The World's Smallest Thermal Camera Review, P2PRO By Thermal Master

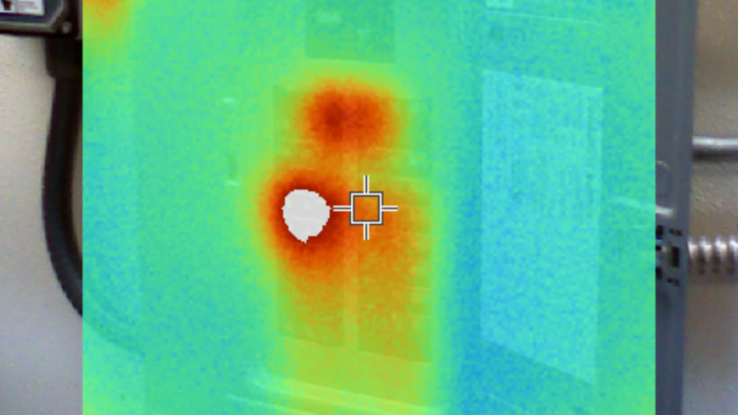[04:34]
That looks like this on a thermal camera. You can see that the HVAC breaker was white. That was really, really hot drawing a lot of current from an AC that was overrated for an underrated breaker.
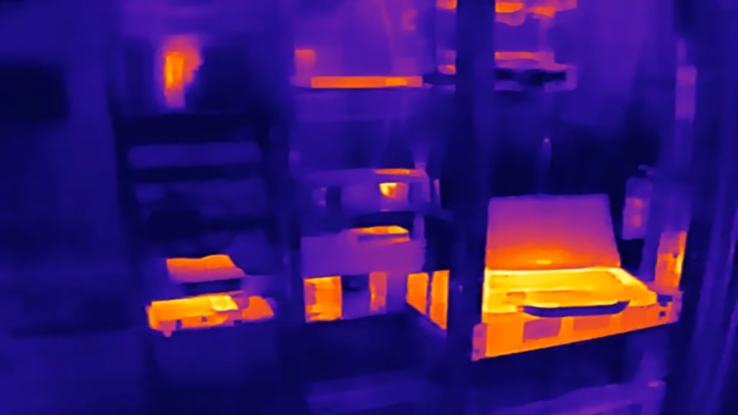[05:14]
Pretty cool. I can record video with this.
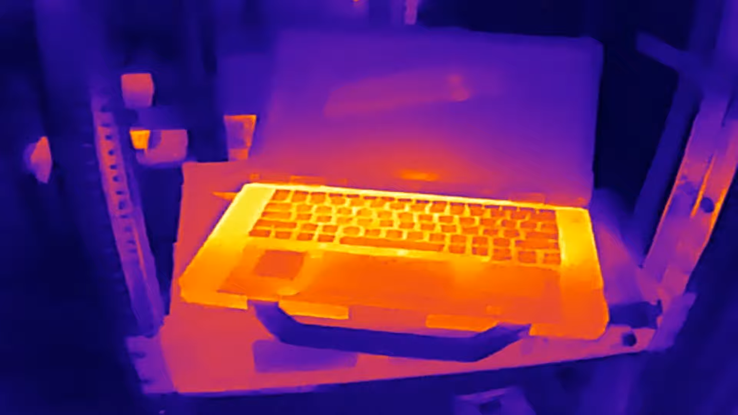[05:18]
So you can see the heat on my laptop here compared to something like the air conditioner.
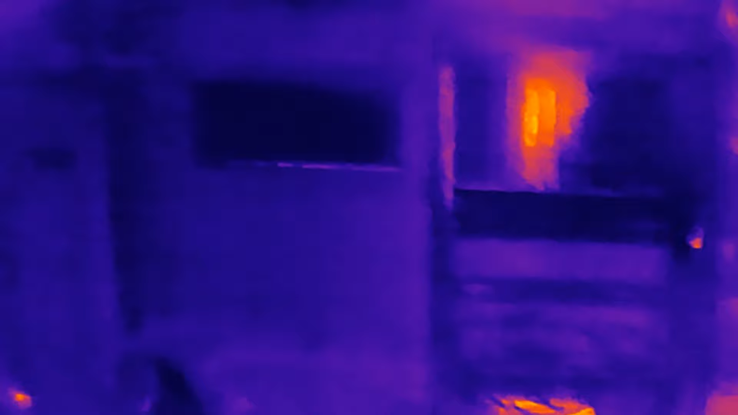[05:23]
You know, black here blowing cold. Orange indicating hot.
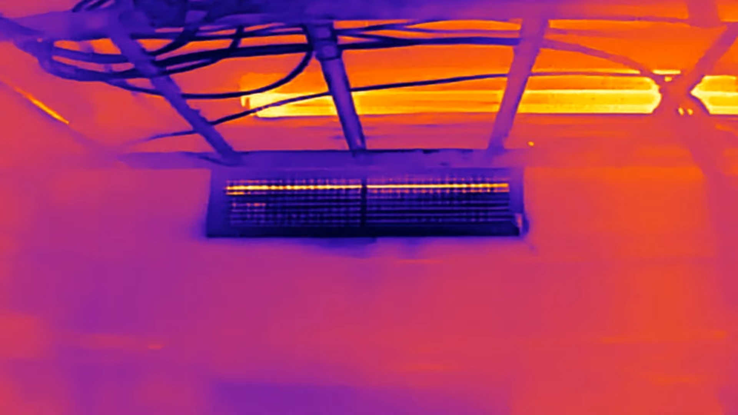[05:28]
Auto calibrates too as you move to different areas.
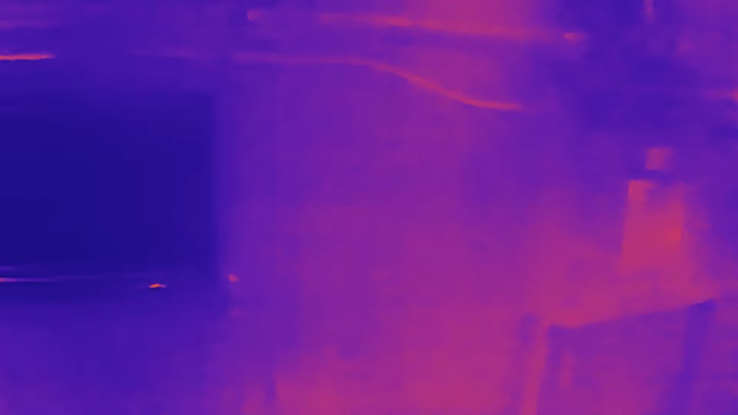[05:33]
Like here's a breaker panel. So looking at breaker panels,
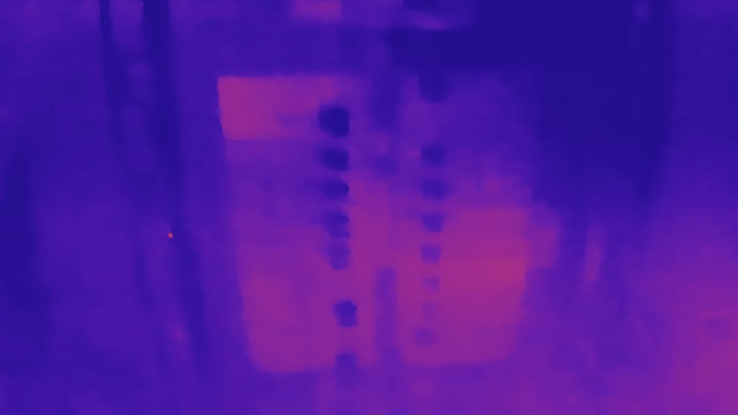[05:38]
you can kind of see where there would be excessive heat behind a breaker. Like this is your main breaker here.
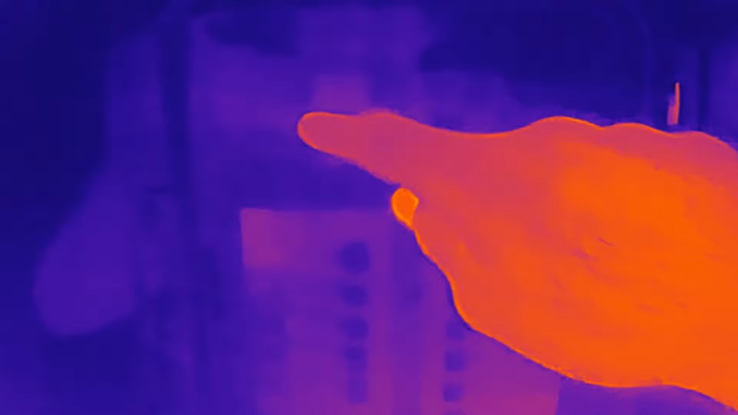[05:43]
And if you had something arcing or hot, for instance,
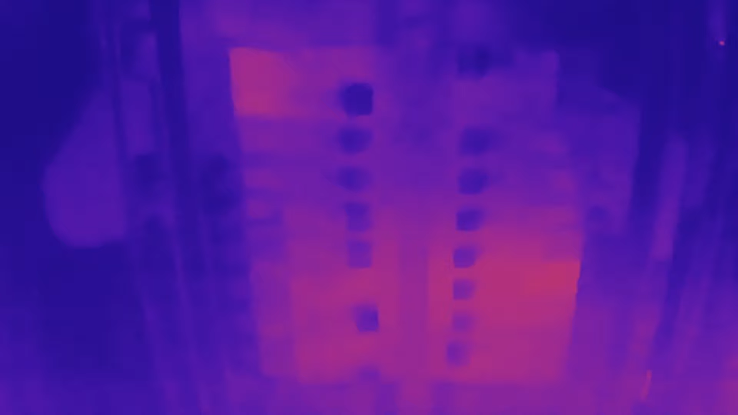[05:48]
this is the HVAC breaker here.
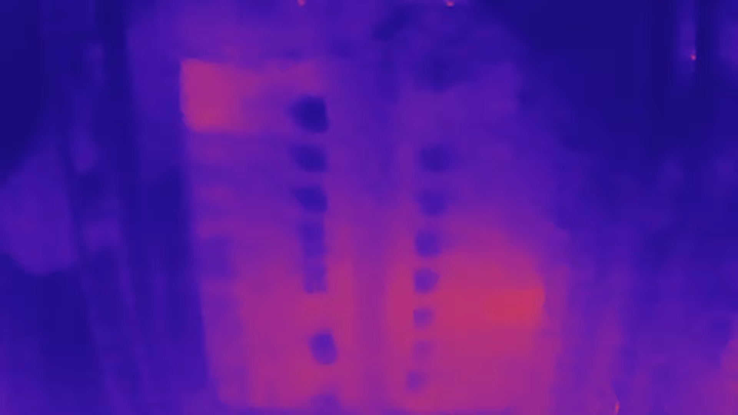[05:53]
It's got a pretty heavy load on it, but it's not white. I could show you an image of what
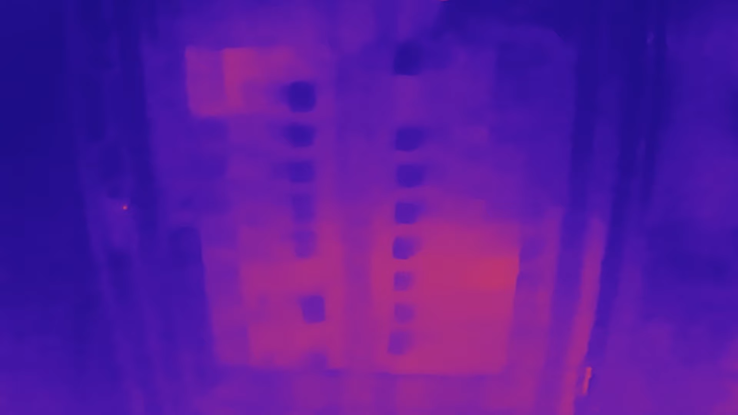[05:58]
that would look like should you have a breaker that is,
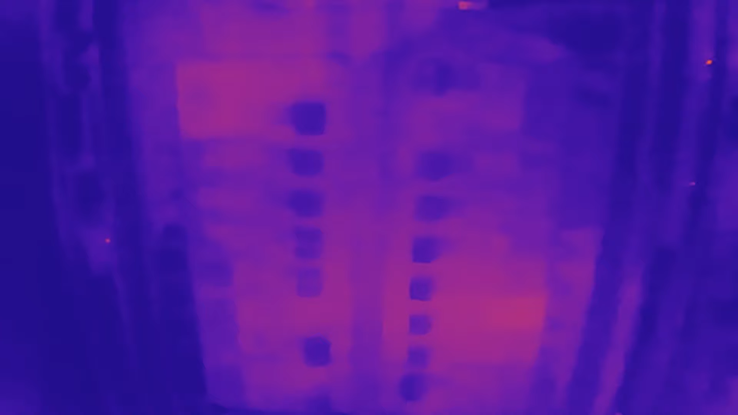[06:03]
Anything that has heat indicates you could have a potential electrical issue.
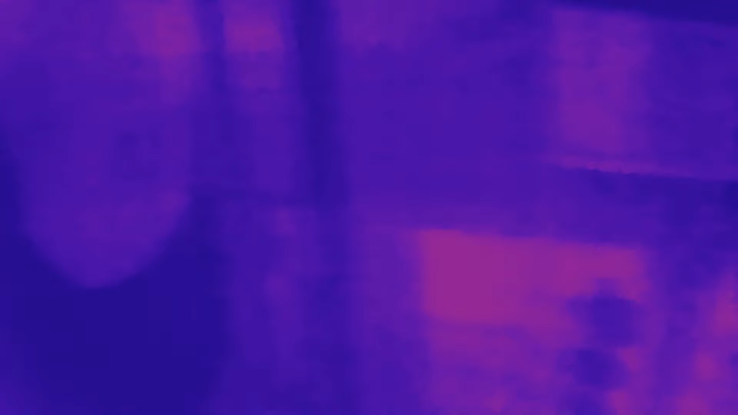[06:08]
You know, there's an outlet right here.
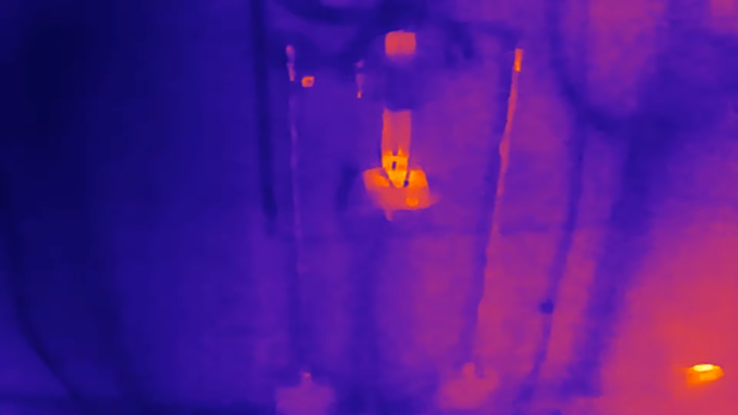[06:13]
And this outlet has a surge protector in it, right?
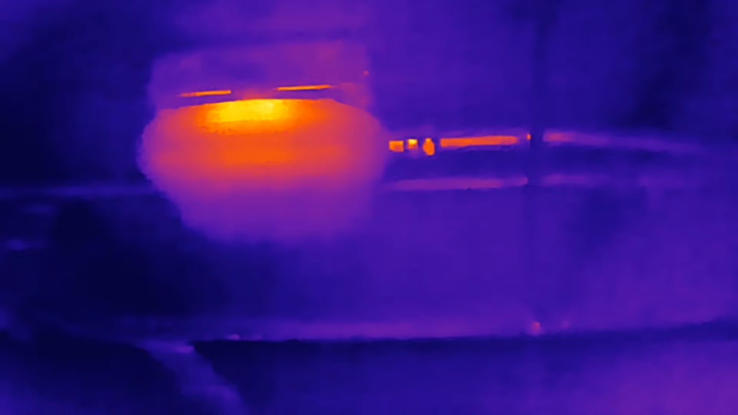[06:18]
And you can see, that's screwed in there,
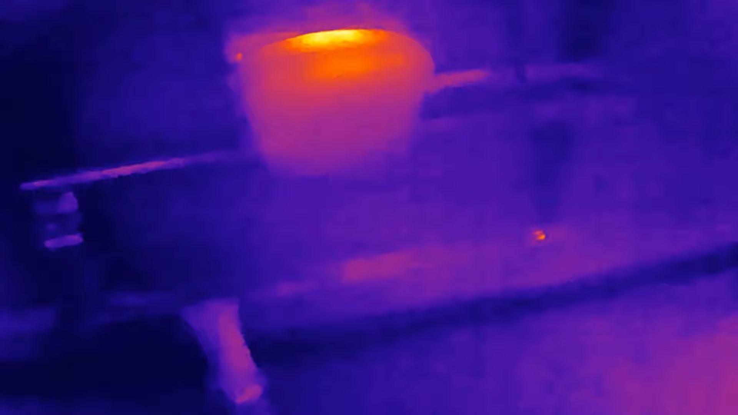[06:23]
but you can see that the part on the top here, which may be the, up here, the surge protector unit is pretty warm in there.
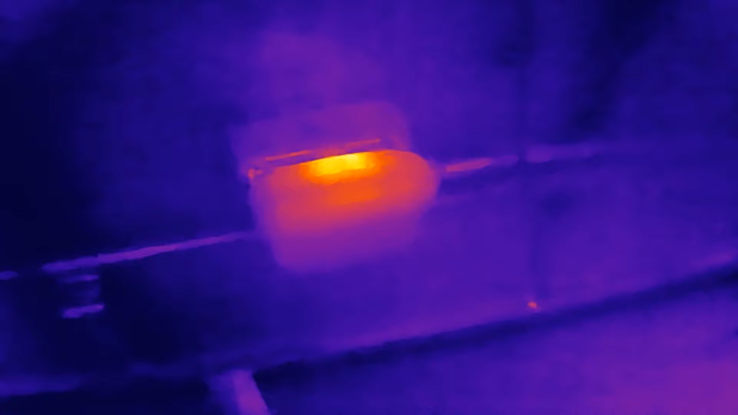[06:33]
You would think there's nothing really that, there shouldn't be anything warm in there, you know? Outlet, cool.
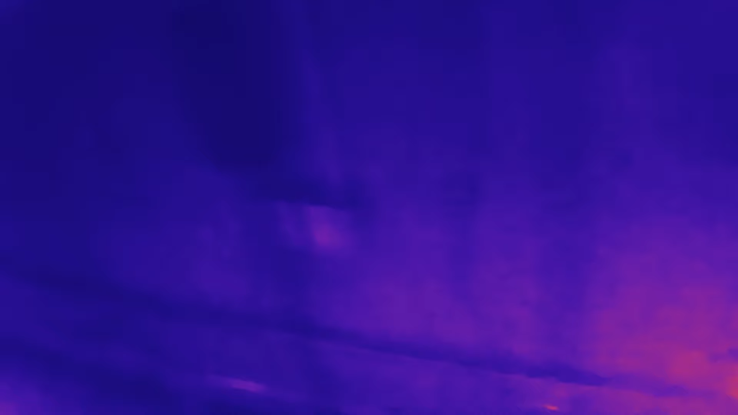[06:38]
Light switch, cool.
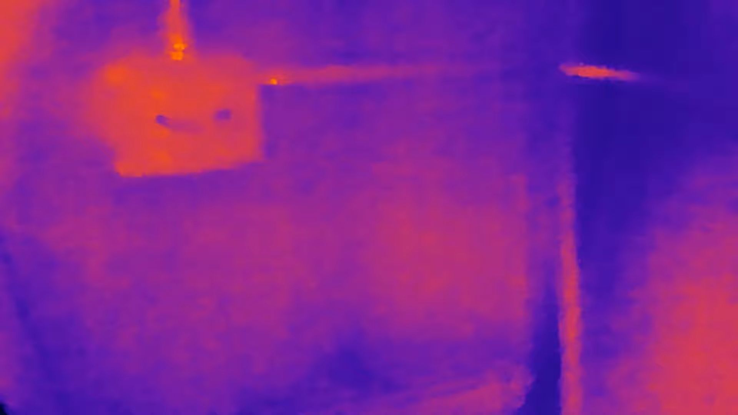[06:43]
Alright. And then over here, you know, there's an AC-DC power supply.
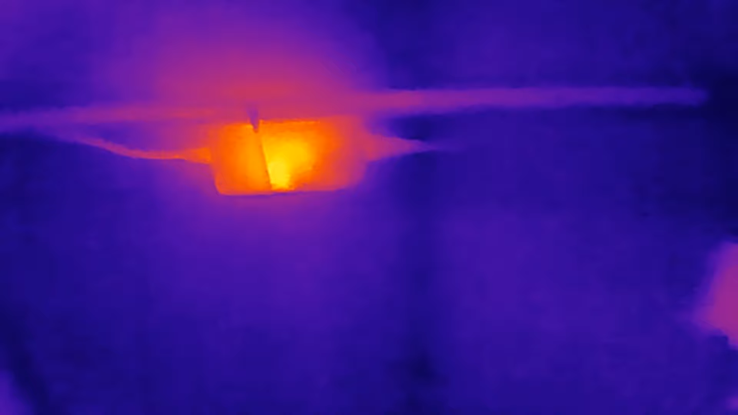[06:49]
That's pretty warm inside. Alright.
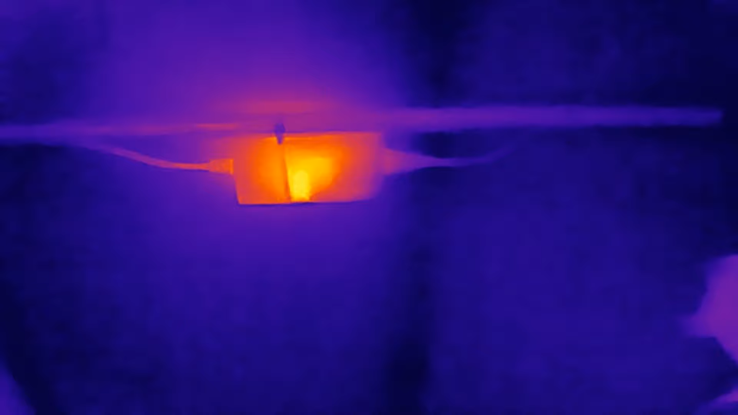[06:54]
So, and of course, you can see the AC up here in black.
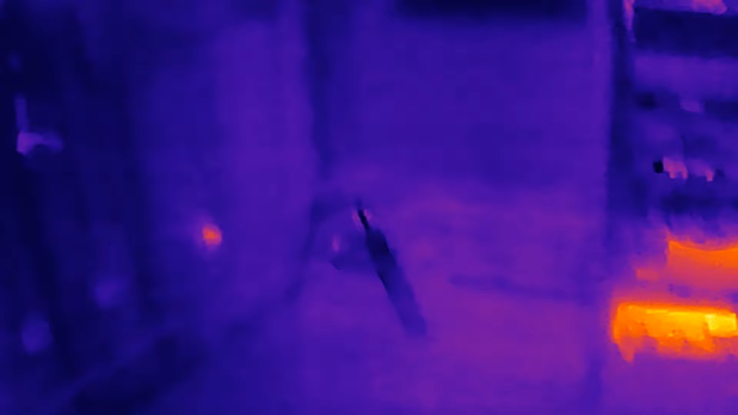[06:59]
Auto range here.
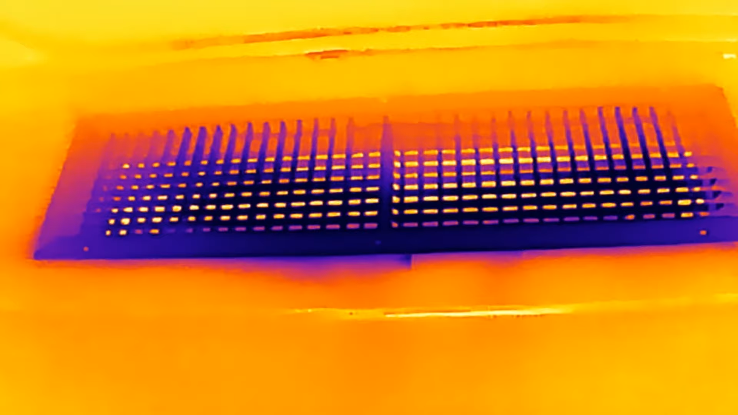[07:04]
You know, it's cold, blown cold right there.
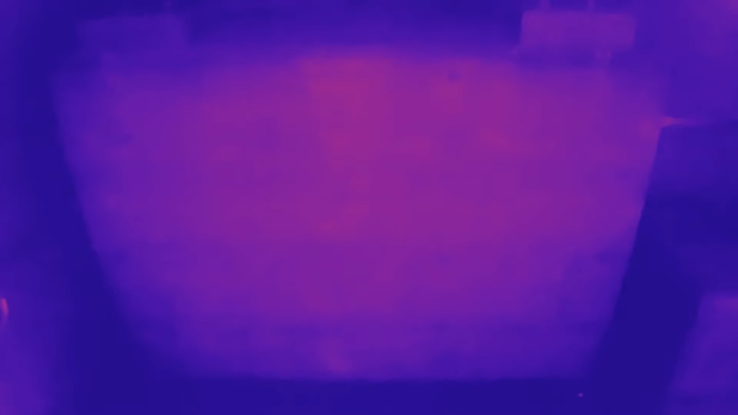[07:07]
And as you can see, it looks pretty good.
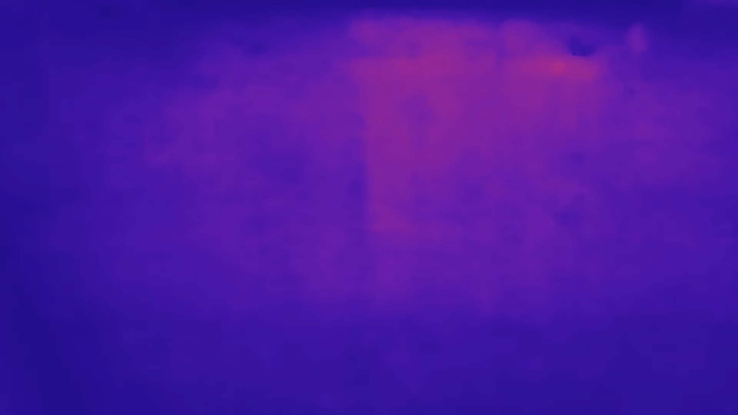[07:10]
The, none of the terminals are white.
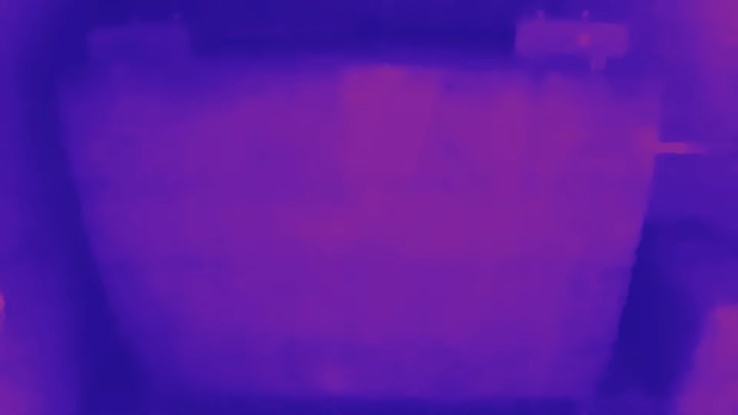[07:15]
With the battery plant like this for solar energy or equipment running on a plant like this, no hot spots, it's good.
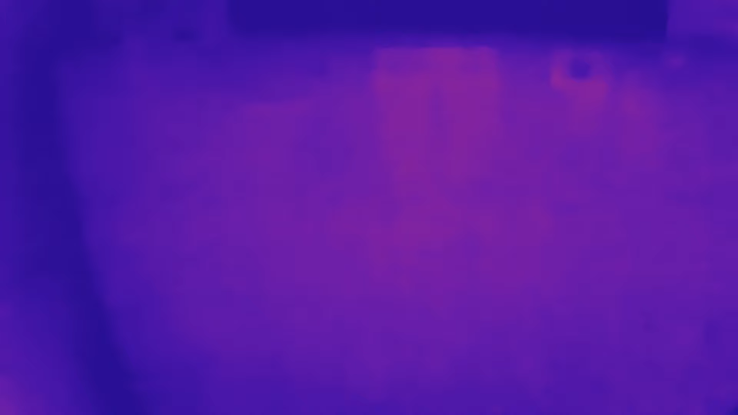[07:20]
You would see the terminals would have a bright white, which would indicate arcing under a heavy load.
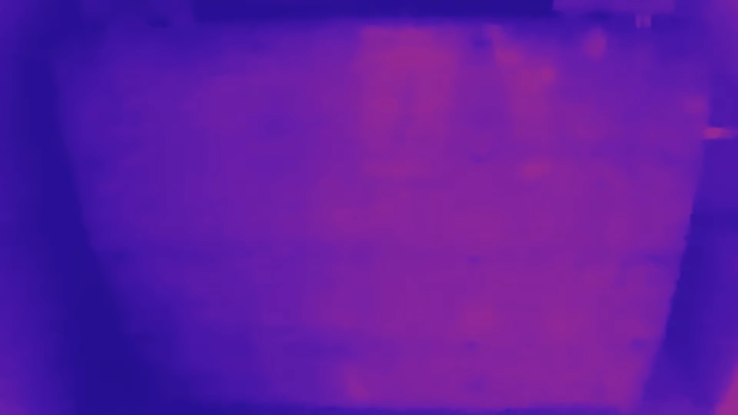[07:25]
So here, you can see in the house here,
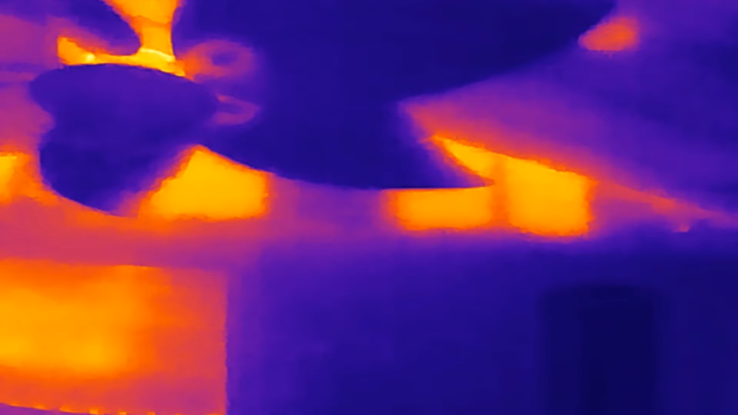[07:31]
look at the heat that is behind my, the peak of the ceiling there. So there's a TV. Red hot from the attic. That's the other attic entrance.
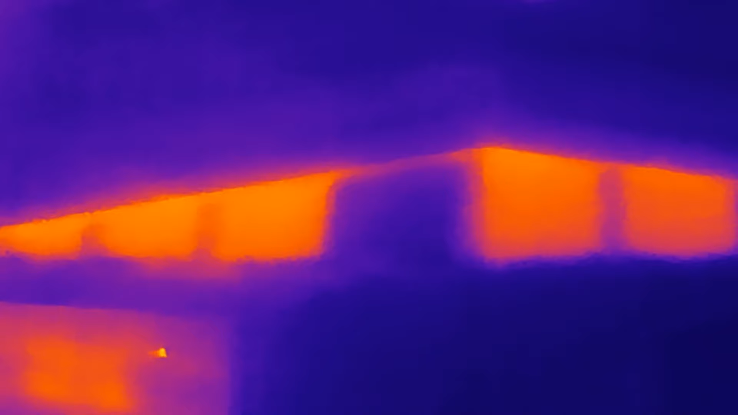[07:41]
Look at the heat. And you can see, there's the cold from the air conditioner. Right? Cold. Look up here in the kitchen. You can see where the cold air is blowing. Right? So you can see your vents and which way the air is moving. But look above right there.
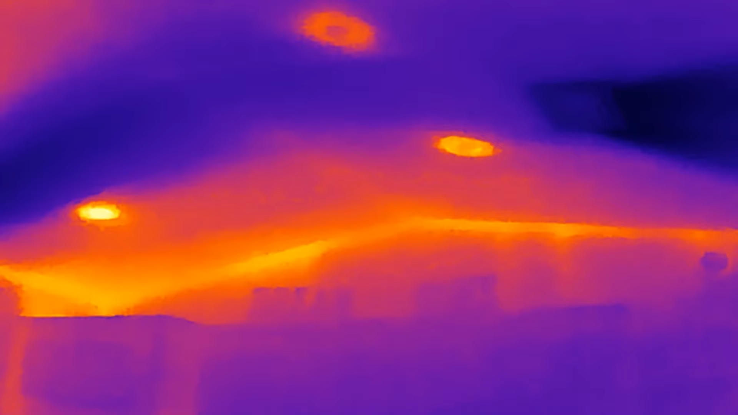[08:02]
I mean, definitely attic needs insulation there. I mean, or something. But I know it's hot in the attic, but it's only, you know, I mean, you can see how hot it is up there.
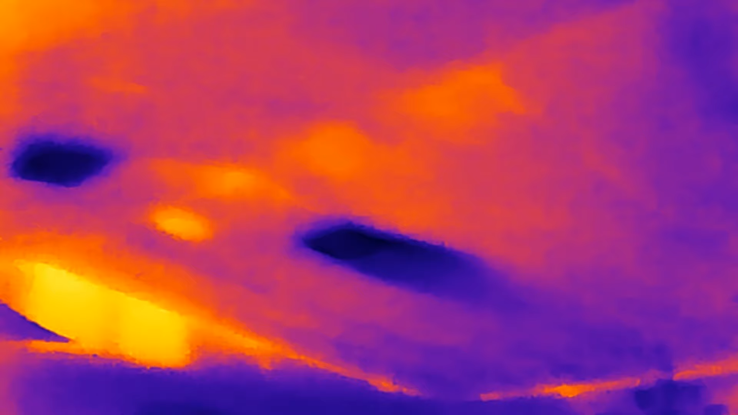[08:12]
Look at that. Now, if you switch to, if you switch to this,